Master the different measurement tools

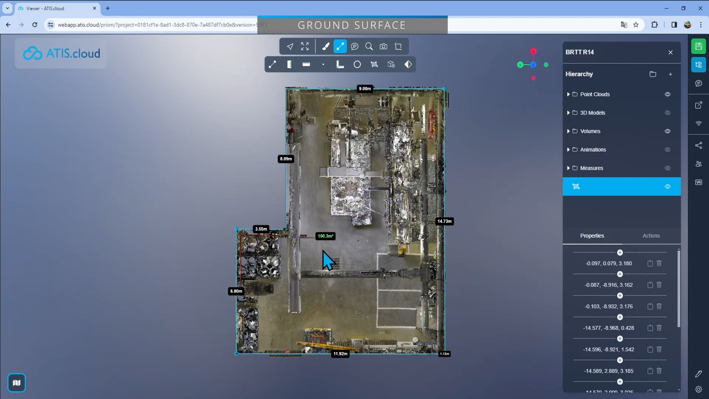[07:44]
Now if I tilt down you'll see that the dots are not all at the same height.
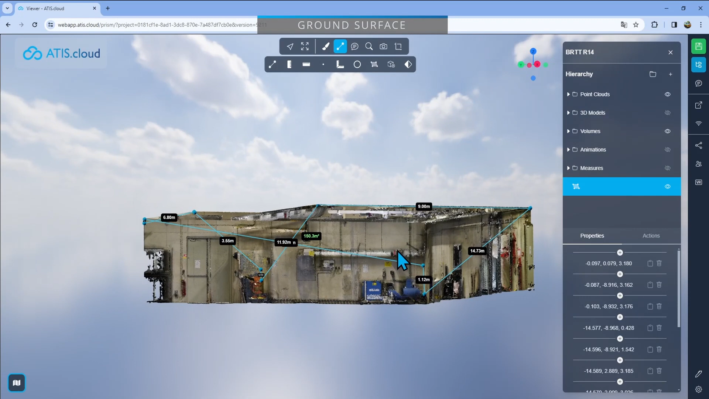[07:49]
Now that doesn't matter because that measurement doesn't take into account the z as well, so it's just going to be the horizontal area represented by these dots.
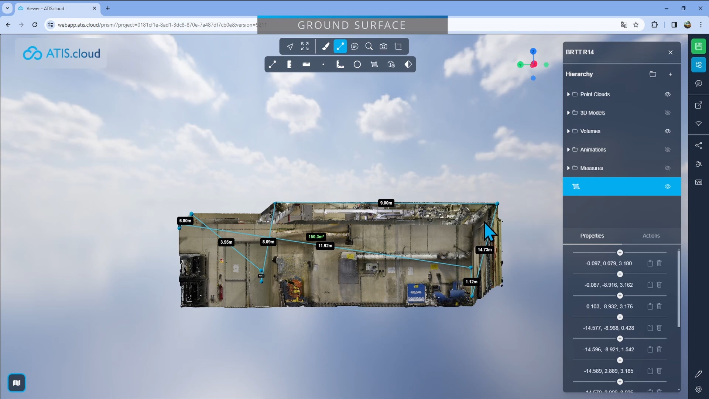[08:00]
So the fact that one is up there and one is down there and one is in the middle doesn't matter.
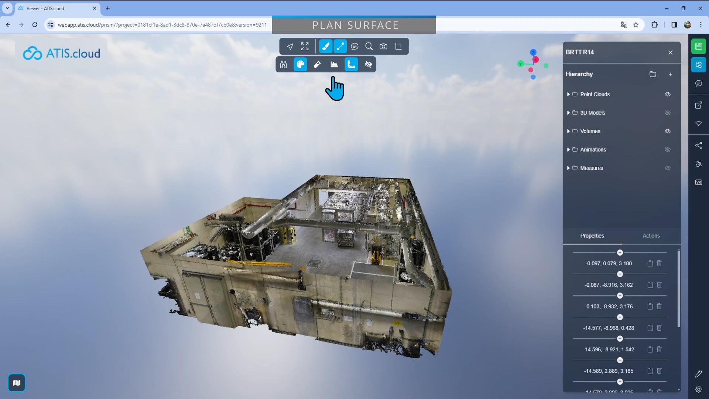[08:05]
I've actually switched back to perspective mode right here before heading to the next one.
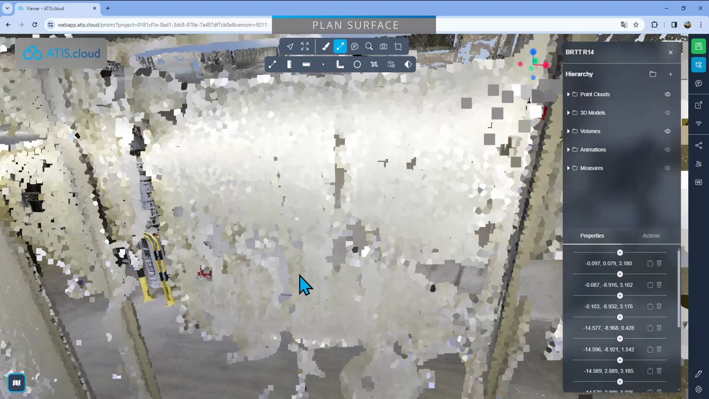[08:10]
For the next one I'll just try to measure the surface of this wall right here. So what I'll do is first I'll select that one and drop my three first points on the wall.
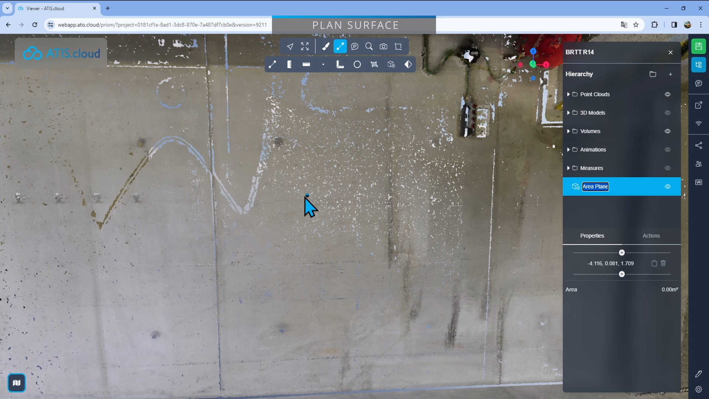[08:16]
I'll just do that.
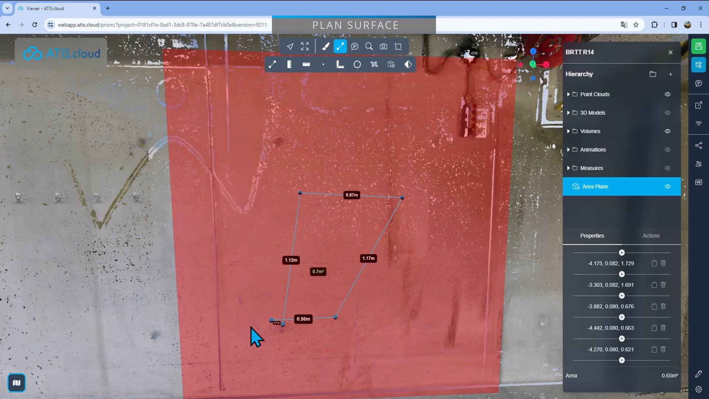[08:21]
I'll drop a fourth point just because I know that it's a rectangular wall so I'll only need four points. Now you can see when I move around I have my red surface that's right here.
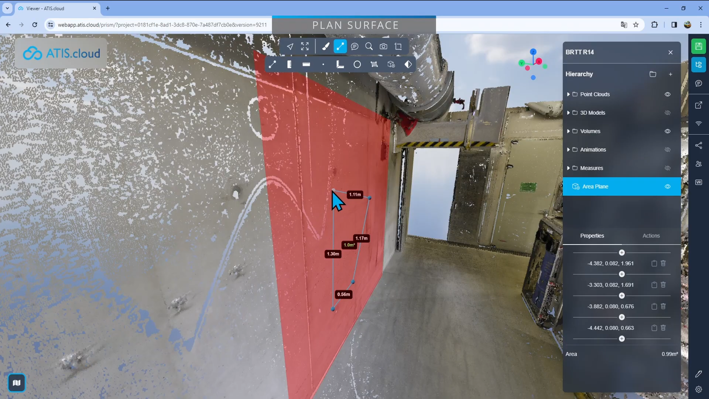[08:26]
My dots are going to stay on that red surface so that means that
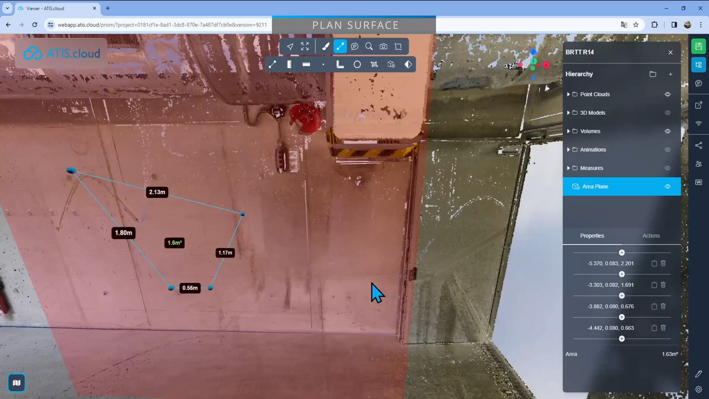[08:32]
even here I have a little door and I want to go behind it it doesn't matter because now my dots are always going to be on that red surface so I can go basically into the void. So I'll just drop one here then now one will have to be dropped all the way up there.
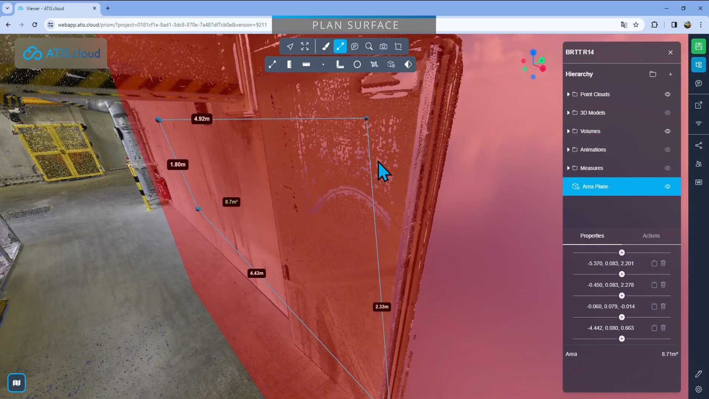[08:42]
So now even if I had this in front of me and everything it would have not
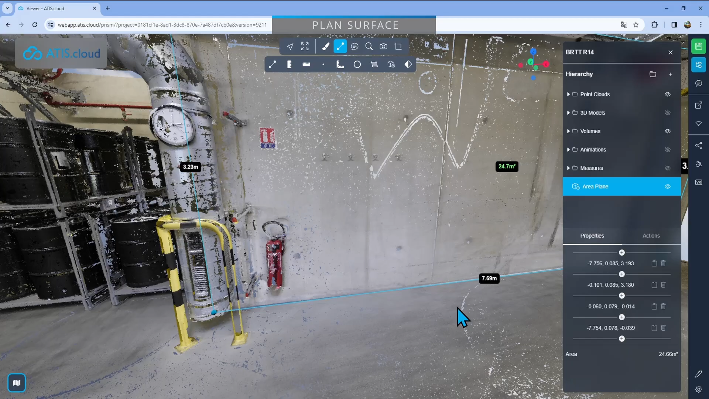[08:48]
been really practical with a regular measurement but right here with that surface measurement I know that I'm always going to be sticking
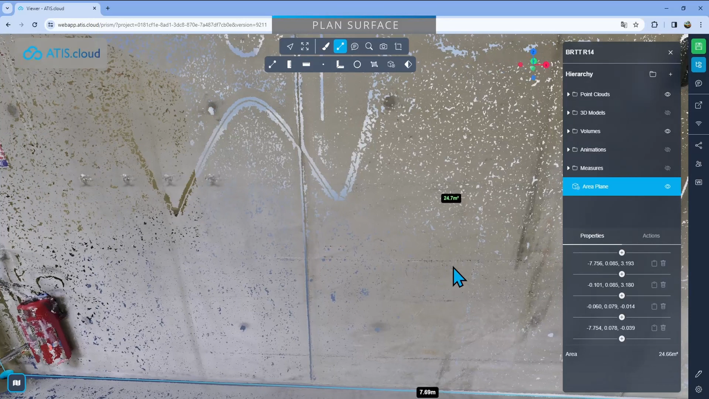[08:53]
on that wall and so now I know that it's 24.7 square meters.
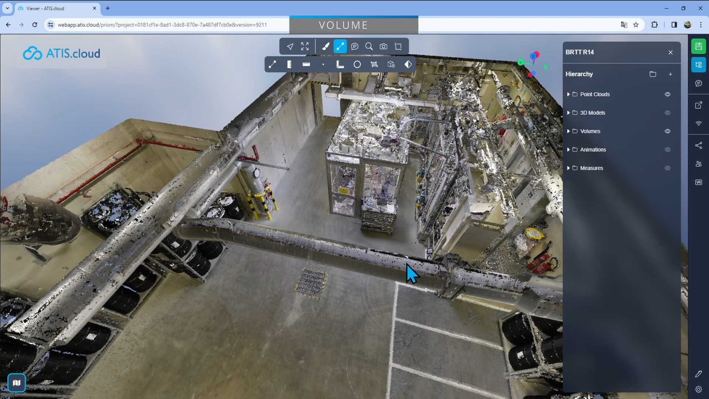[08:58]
And for the final measurement we have the volume so I'll just click on there and I'll drop a shape like this.
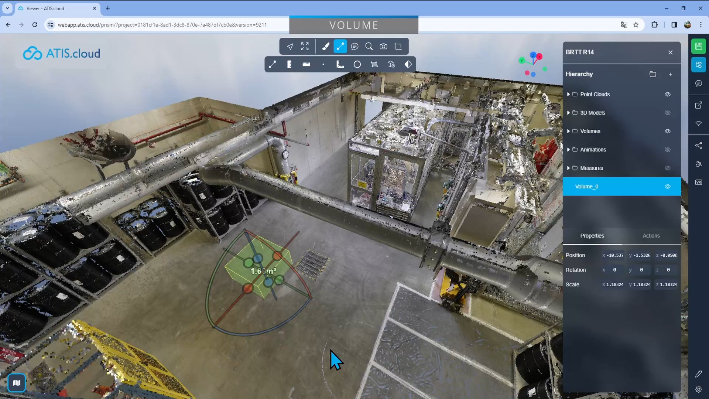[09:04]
It's basically the same thing as a clipping box or an export zone you'll see that in other articles and other videos. The way it works is once it's dropped you can move it around by using these three lines right here.
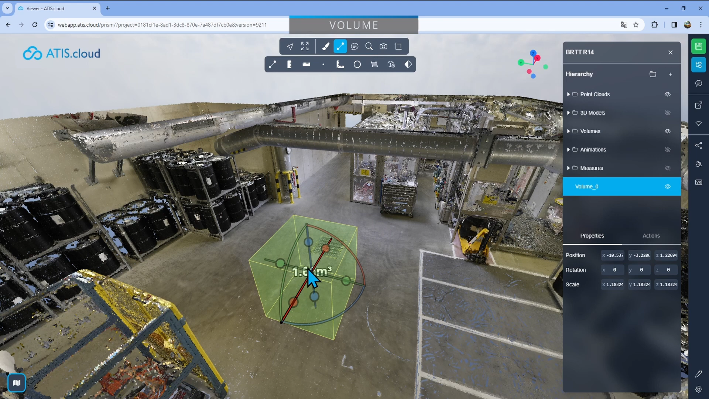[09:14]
You can change its size and shape by using the little dots right here and then I can rotate
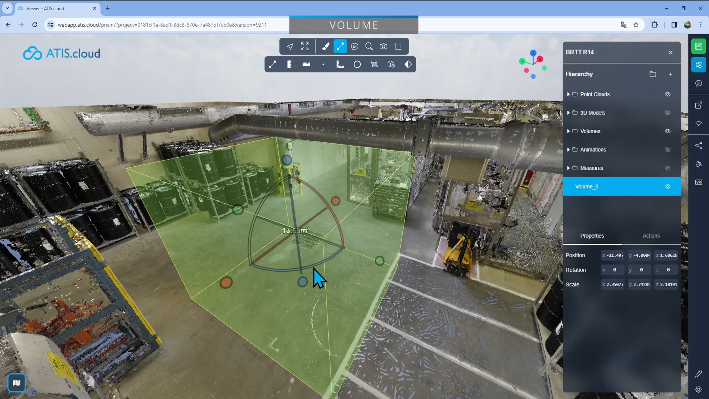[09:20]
it using these circles right here.
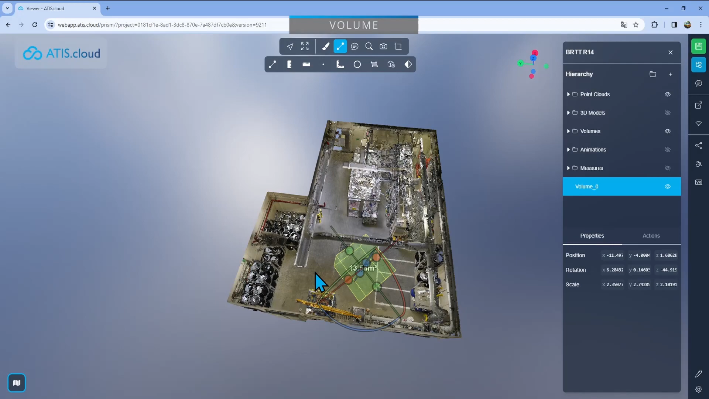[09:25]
Now what I want to do is measure the volume of that area and that area together so what I'll do it I'll just click here go into actions
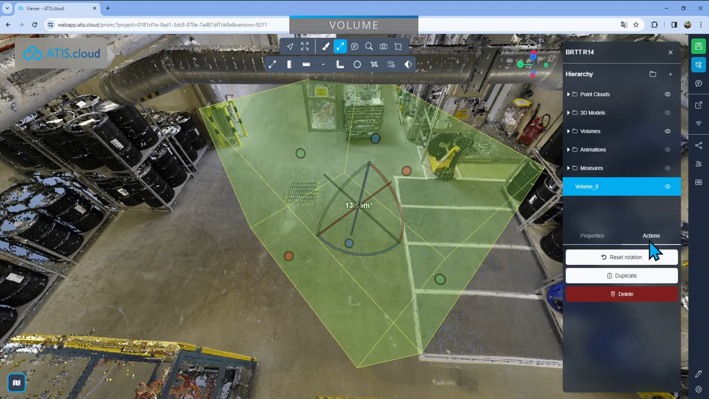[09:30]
and reset the orientation because that was actually perfect from the beginning.
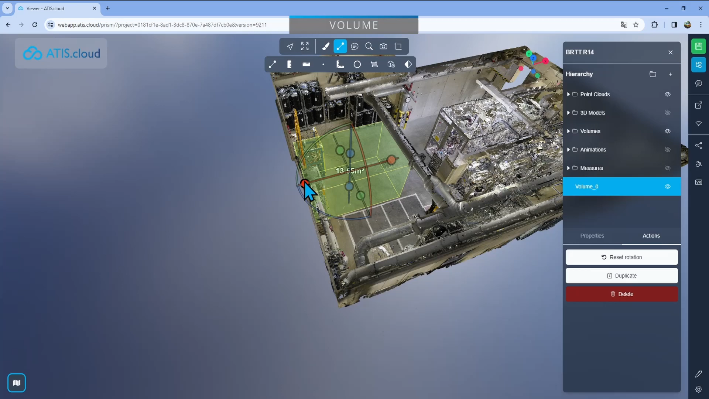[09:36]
I'll then use my red dot to put it all the way to the edge and do the same thing with the green one right here.
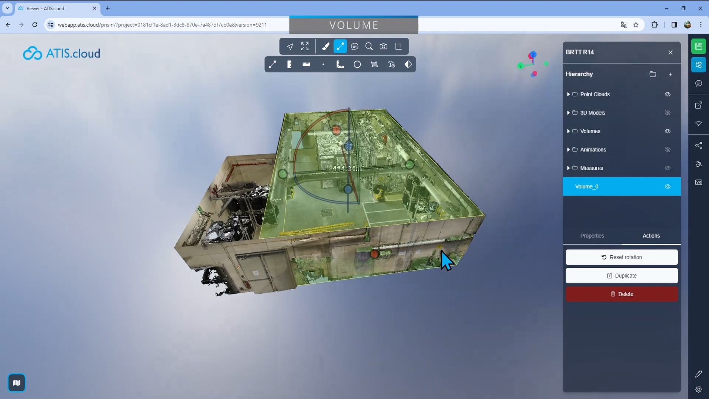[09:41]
Okay so you can see that here I've dropped my first box I'm just gonna press escape so I don't move it. I have my volume right here it's 400 nearly 15 cubic meters. Now I'm still missing that part right here so what I'll do is just take
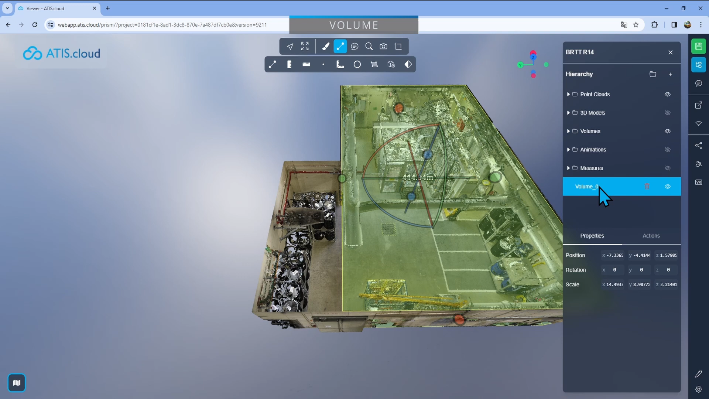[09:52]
this actions duplicate it and then I'll move the new one out there and change the shape and the size of the new one so it fits the part that is missing right here.
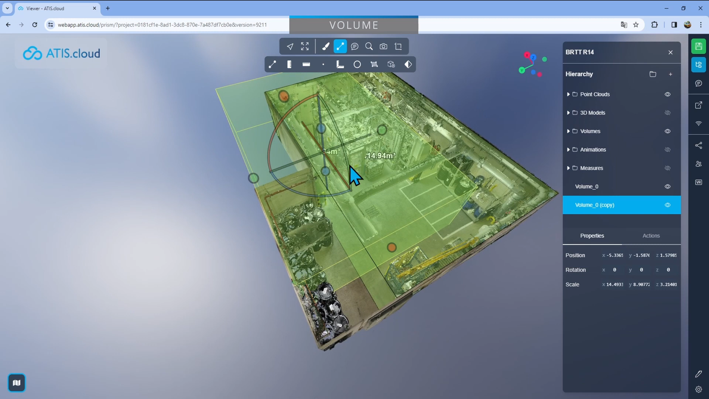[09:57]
And now if I just add the value of these two together I'll have the total volume of that room.
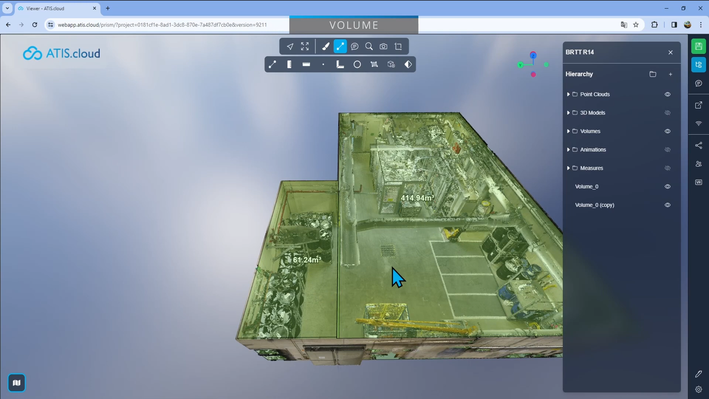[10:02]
Right finally we have seen every single measurement tool but there is one last thing I want to show you and that is you are able to change the measurement unit. Right now you've seen everything in meters from beginning but if you actually go right here in the settings and make sure you're in the general tab right here you'll find unit